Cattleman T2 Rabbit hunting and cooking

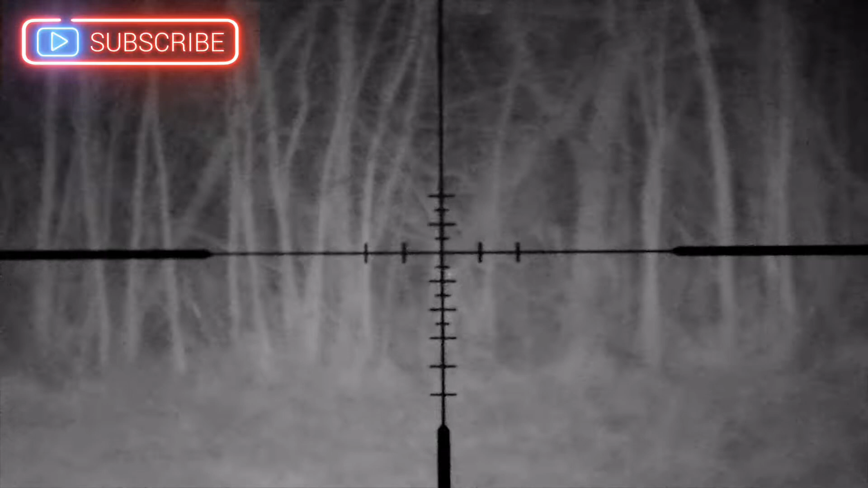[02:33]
this is the first rabbit of the night at 75 yards we didn't see many rabbits that night because of weather start getting foggy and that's not good for our equipment so we wrap everything up
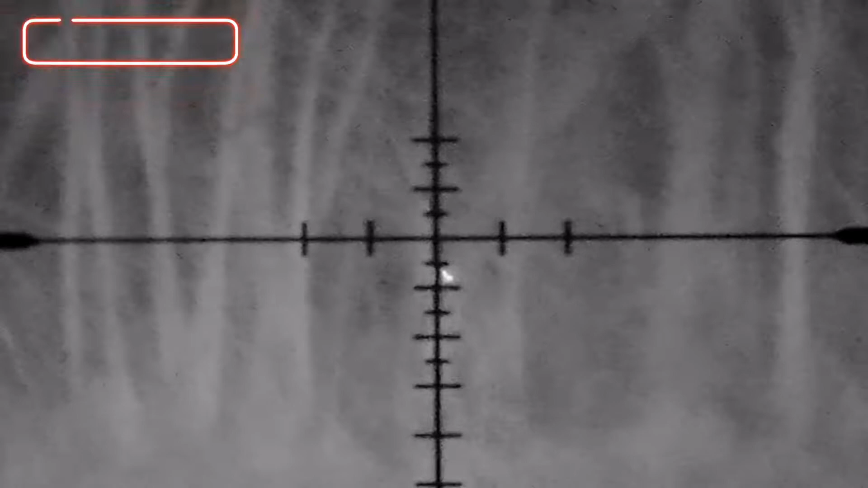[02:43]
and go home but we're hoping to go back some point next week and get couple more rabbits second rabbit and the last one